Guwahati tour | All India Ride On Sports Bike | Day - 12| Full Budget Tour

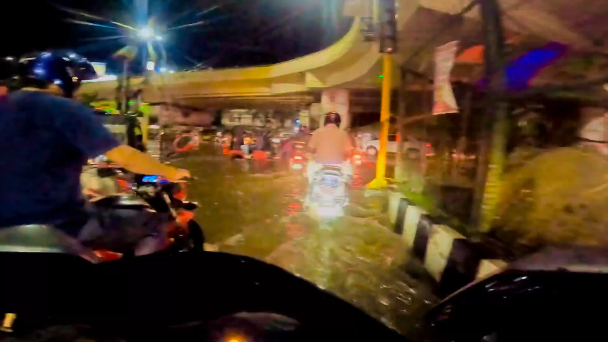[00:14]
अज का व्लॉग शाहिए लास्ट हो नौर्थीस्ट का क्योंकि कहीं भी पाव रखने की जगे नहीं पूरा सहर डूप चुका है भाई पूरा गोहाटी
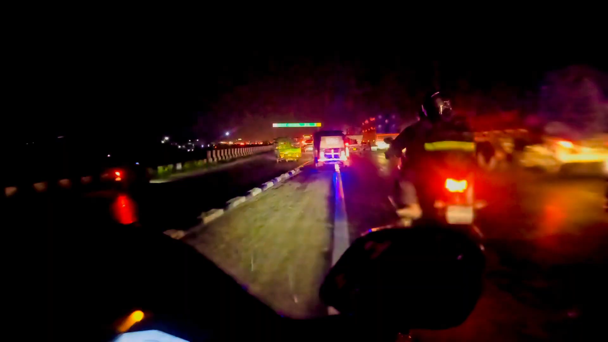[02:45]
लेकिन यह रास्ते मेरे लिए नाइट मेर कब बन गए पता है कोहाटी पहुचकर और बही हमें यह पता सला कि हम इसे
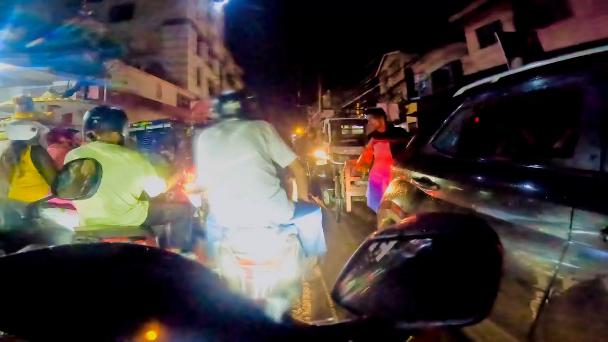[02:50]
ट्राफिक सिटी ओफ आसाम क्यों नहीं कह देते मैं भगवान से इस ट्राफिक से निकलने की प्रात्ना करी रहा था पर भगवान ने तो जैसे मेरे लिए नए नए लेविल्स बना रखे थे कई गंटों के बाद अभी ट्राफिक से निकला ही था कि